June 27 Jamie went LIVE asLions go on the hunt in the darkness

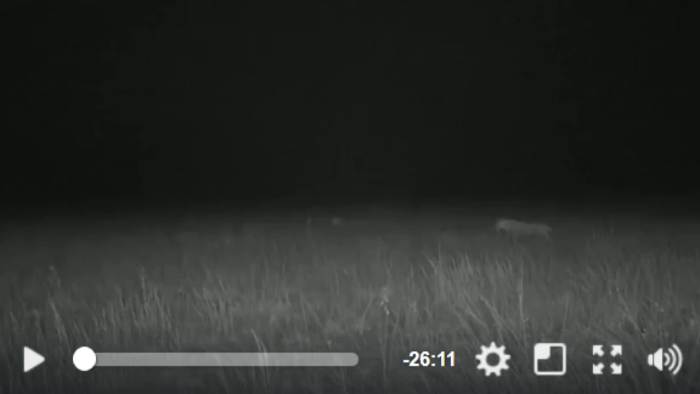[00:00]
We are still with the Yangama Pride here live in the Maasai Mara and the lionesses of the Yangama Pride are once again on the hunt. They took a brief break to spend some time with the kids, all ten of them, all ten hungry mouths that they have to feed and now the lionesses have spotted a zebra off in the distance.
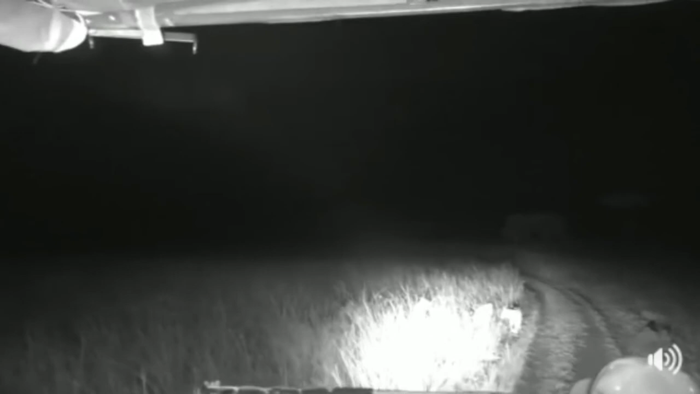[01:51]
Hello little guys. Yes, you weren't meant to come grocery shopping. Oh, hold on. Cubs are on their way. Don't ruin the hunt, little cubs. Okay, they're going to hide in the grass here. I'm going to go around them. This is very, very exciting. Hello little ones. There we go. Give them enough space that they don't feel too nervous. And on with the hunt we go. Are we just in the distance?
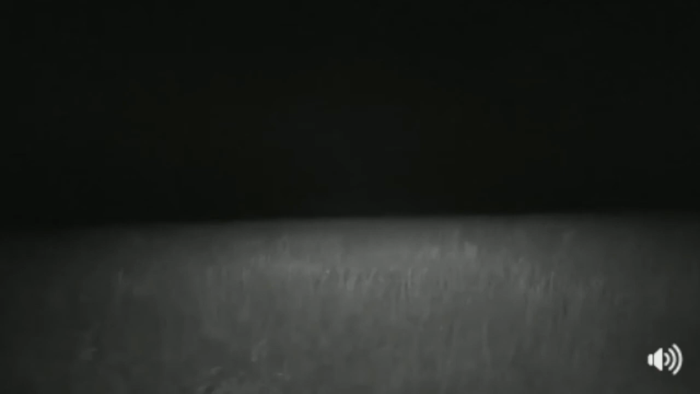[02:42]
Where's those lions gone? Okay, let me just stop here. Can you see up ahead of me there?
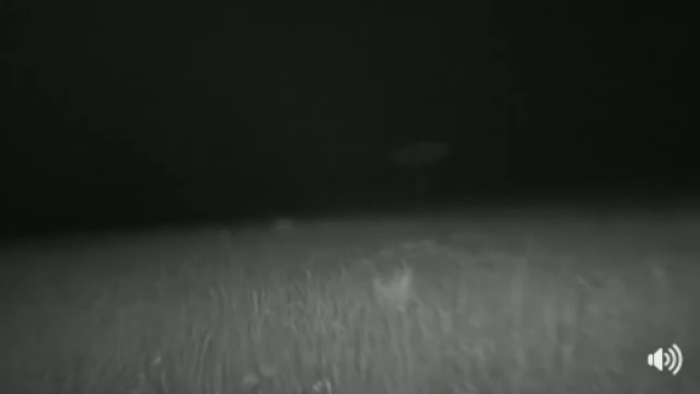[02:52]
Manu, if you go straight towards that, oh gosh, how am I going to direct you here? There, there, there, there, there. There's the zebra. There's the zebra in the darkness. It's quite far away.
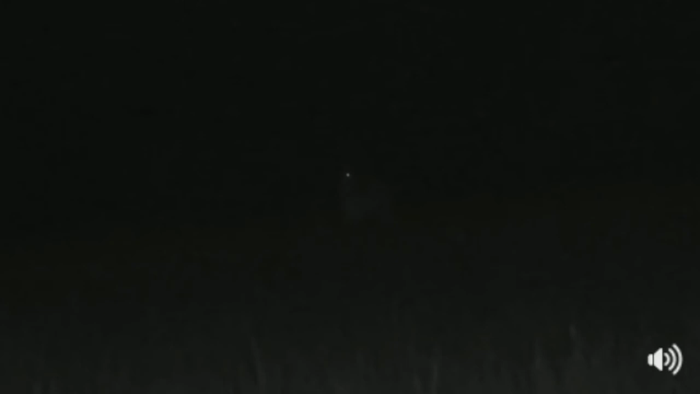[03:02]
If I drive too much closer, I'm going to interrupt their very carefully planned hunt. So one lioness is obviously flanked off to the left of me to go and head the zebra off. The other two lionesses must be in the grass somewhere in front of me here. And that is their intended target. That is what they're after. It is utterly astounding the whole scenario that's played out tonight. The lionesses hunting this evening unsuccessfully, trying to follow the zebra.
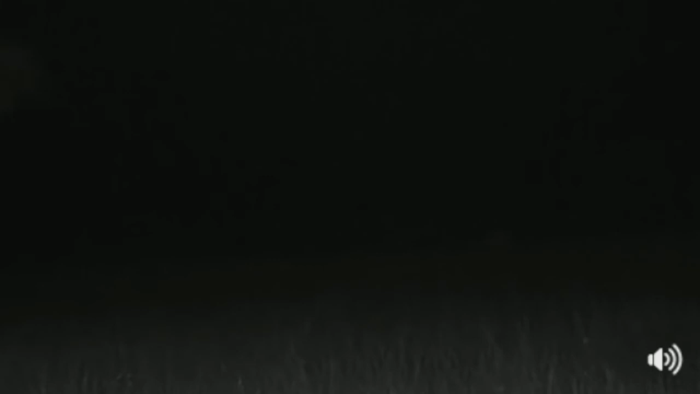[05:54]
Scott gets a chance to play with the thermal imaging device. And Brent has the other one. There's only two right now. So I'm flying a little bit blind. Zebra's head's down. It's feeding again. That's a very good sign. I know it's difficult to see. You'll just have to rely on those pixels in the dark for now. Because I don't know where the other lionesses are, we just have to sit patiently and wait.
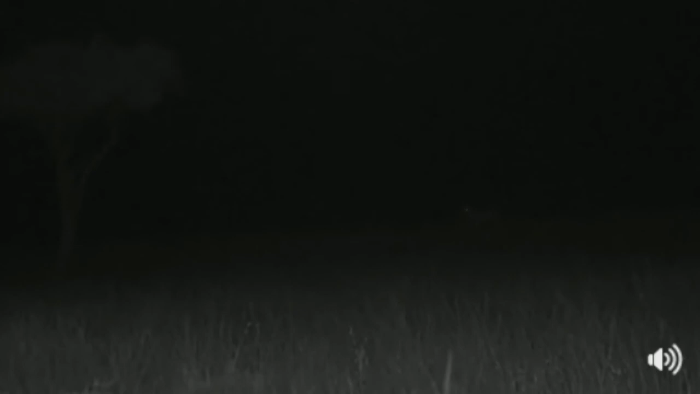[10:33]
I can hear my foot slightly creaking on the brake pedal, because I've, as usual, forgotten to take my foot off the brake. And that's it. Not a sound. That's why I'm so reliant on my ears at the moment, because we will hear. If we don't see the chase, we will hear it. I'm certain that the zebra is their intended target, though. This is what they're after.
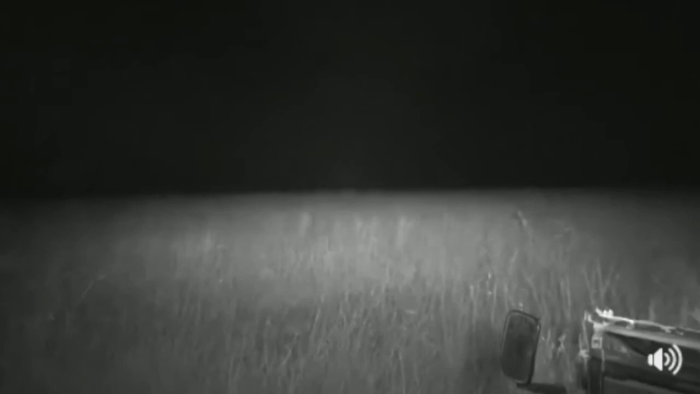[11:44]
Okay, the chase is on. That was so quick. It came out of nowhere. All right, hold on to your hats, everyone.
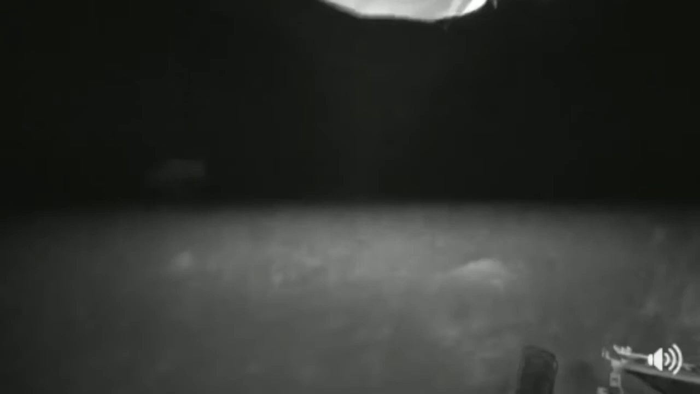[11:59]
That was exactly what the lions were planning.
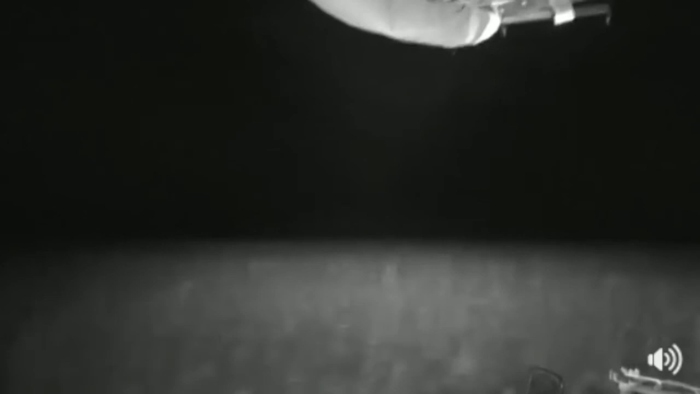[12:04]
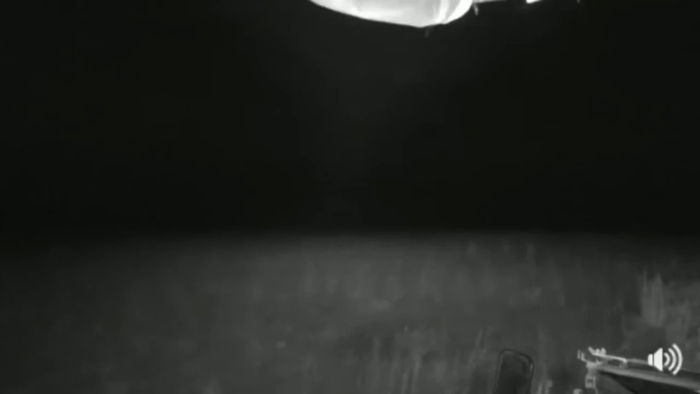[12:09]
Hold on, everyone.
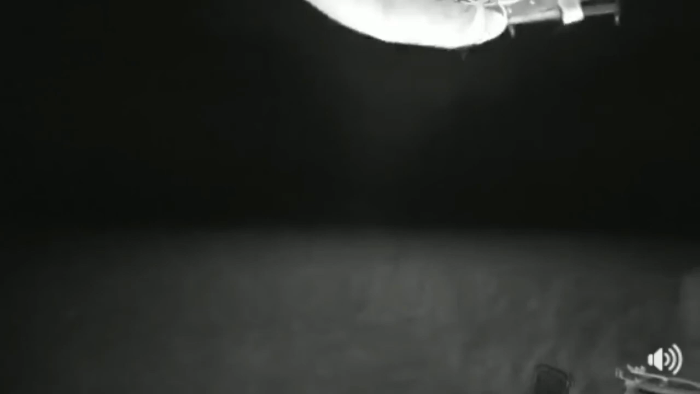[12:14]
Oh, there's a hole. Fatterhole. Where's the lions?
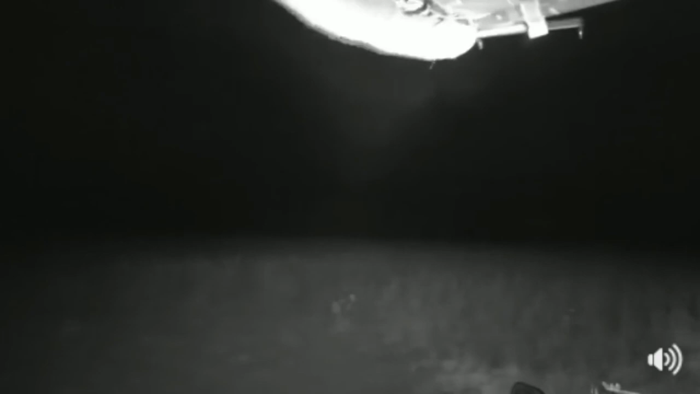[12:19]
They were racing in this direction.
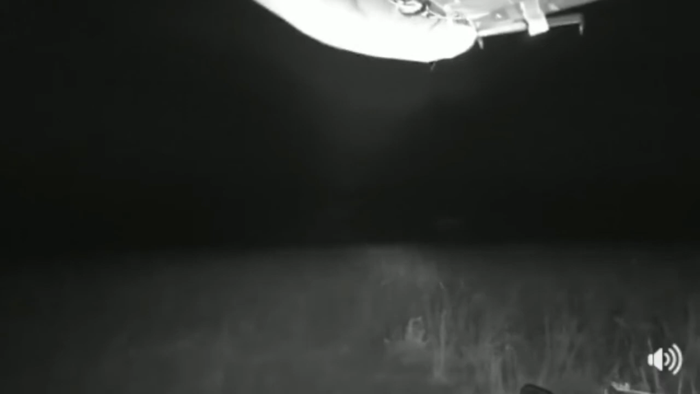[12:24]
There's a lioness over there. I just needed to use my spotlight now that the lights are...
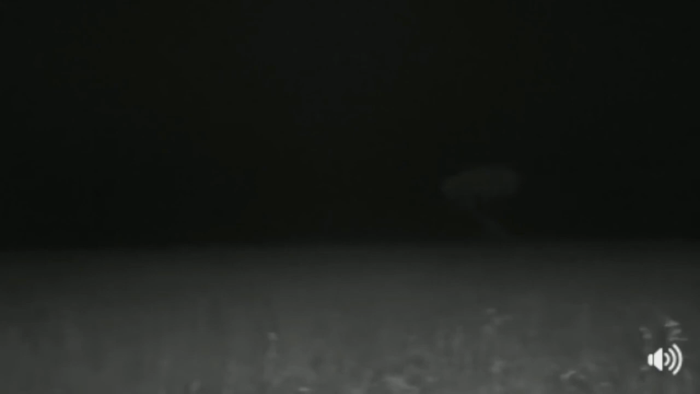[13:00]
which of course is all part and parcel of this whole process. I'm just checking to see where the other lionesses are. All right, so as soon as the hunt started, obviously, I pulled out my torch just briefly to catch up on where the lionesses are. Let's go and catch up with her. That was incredible.
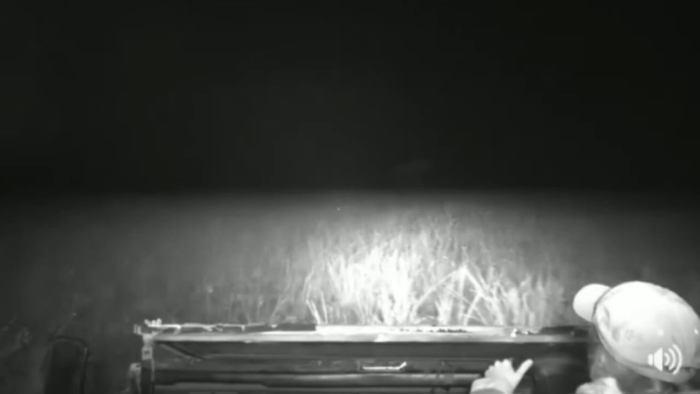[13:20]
And of course, oh, we were talking about the sounds of the night. That was it. I'm so glad I was right about their intended target. So, most initiated lion hunts end just like this, with exhausted lionesses,
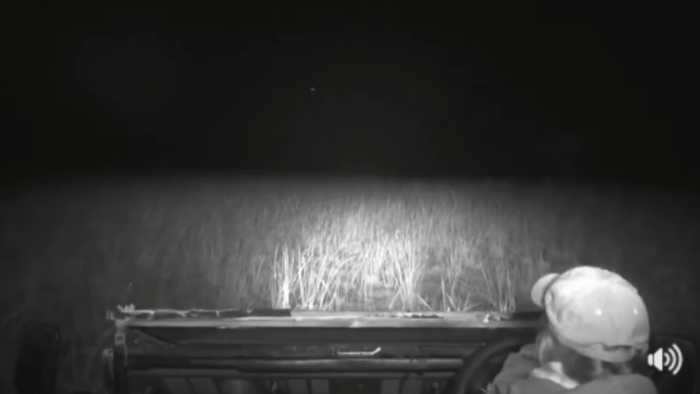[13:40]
a prey animal somewhere that's got its heart rate beating through the roof, and an unsuccessful attempt. That is why you stick with these lions all night. That was incredible.
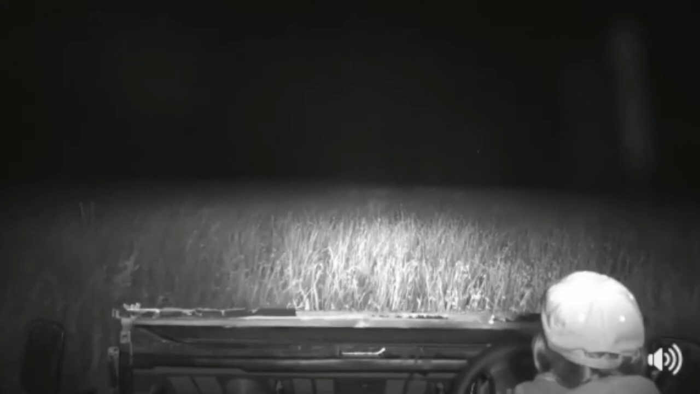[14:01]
See the sheer speed and coordination of these lionesses is something humbling. Okay, girl. It didn't work out the way you planned, huh? It's all right. It is next time. All right, it's fine. I'm just going to use my light to shine because I don't know where these cubs are going, so I want to make sure that they're not
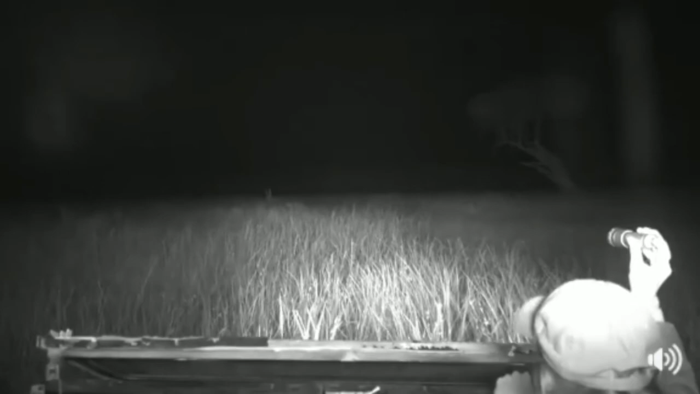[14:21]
close to me. I don't want to frighten them. That was absolutely heart-stopping stuff. Well done, ladies. But it's time to try again. And actually, what's most likely going to happen now is that they're going to need some time to recover. They're going to need some time to rest.